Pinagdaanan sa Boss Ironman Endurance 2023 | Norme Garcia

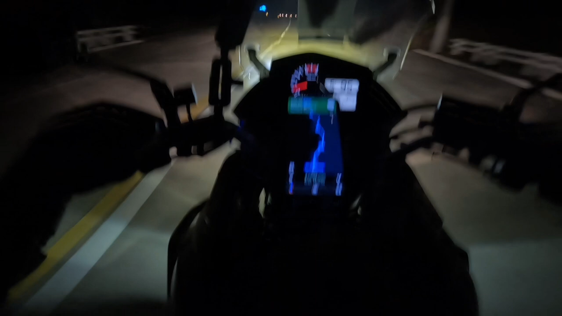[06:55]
Mahina na yung takbo ko kasi grabe. Yung hangin dito kakaiba, parang papalirin ka eh. Grabe mga pangga, ayan oh. Sobrang dilim ng lugar na to, tapos walang sumusunod sa akin, wala din akong sinusundan. Grabe, ang creepy. Ako lang talaga, walang sumusunod sa akin. Lalakas sa mga, ano, mga kasama natin.
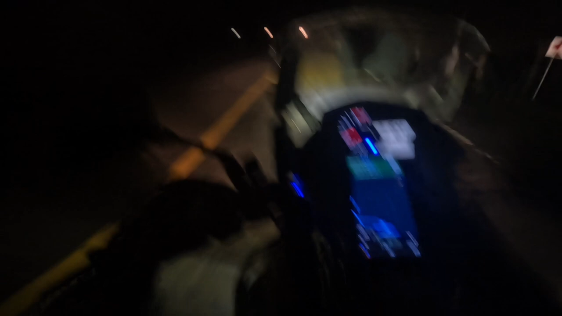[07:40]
Nahinay lang tayo. Sobrang dulas talaga ng daan mga pangga. Ano, basa. Ngayon na lang tayo. Pumunta ako sa basa na daan eh. Kunti na lang yung gas ko. Okay, ulan dito. Taya ko dyan. Phone ko. Lord, dabang. Ayokong huminto, nakakatakot. Lord, huwag naman sana. Huwag naman please. Grabe.
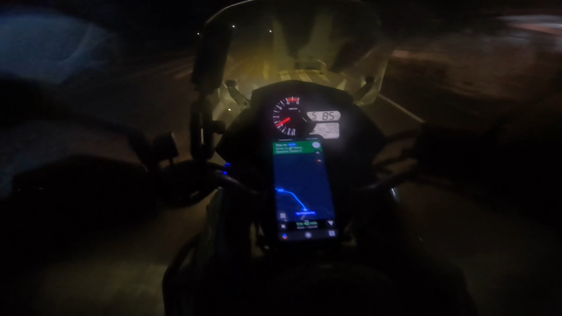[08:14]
Walang halos katao-tao dito. Sana yung phone ko. Lord. Huwag naman. Hinto tayo ngayon pag ano. Pag may masilungan tayo. Lord, yung phone ko. Basa na. Woo! Grabe!
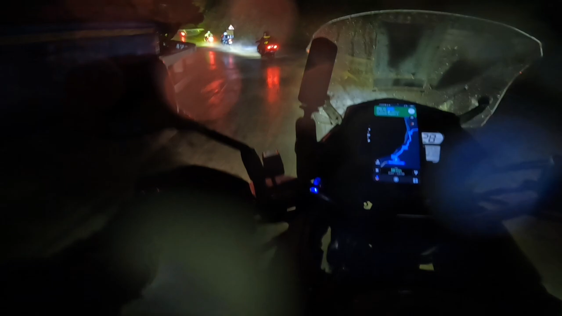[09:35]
Hindi basta-basta yung daan dito. Tignan nyo oh. May landslide na yung gilalo. Grabe. Diyos ko Lord. Lord. Lord, tabang. Lord, dabang, grabe, landslide, oh. Lord, i-guide niyo po kaming lahat.
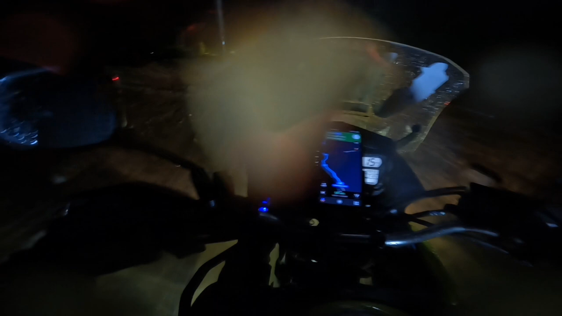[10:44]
Ah, thank you, Lord. Tignan nyo, oh. Pero hindi pa talaga itong, hindi pa talaga ito dito yung bungabon. Hala, ano na naman ito? Lord, dabang. Landslide na naman.
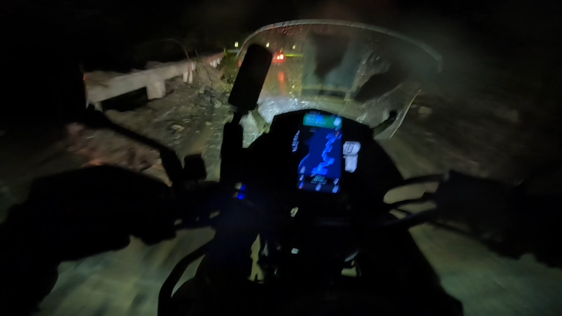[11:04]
Diyos ko, Lord, Lord. Lord, dabang. Thank you, Lord. Woo! Tigan pa akong matumba, mga pangga.
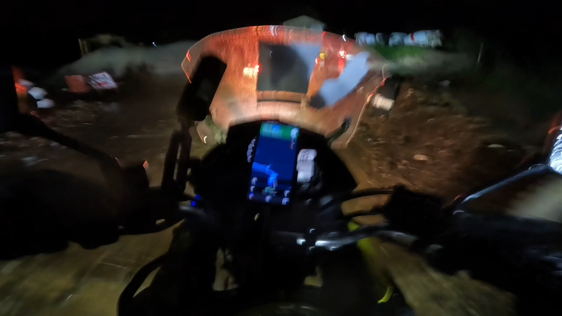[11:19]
Nashoot ako dun sa may butas. Uy, Diyos ko, Lord. Nangyari dito.
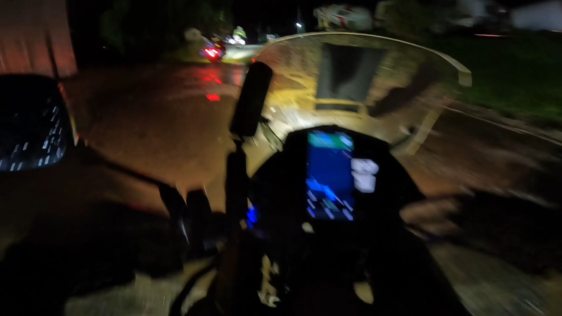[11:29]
Okay. Yun. Safe. Woo! Diyos ko, Lord. Lakas ng ulan, grabe. Pero alam kong hindi ako papabayaan ng Panginoon. Kasi alam niya na marami nag-aantay sa atin.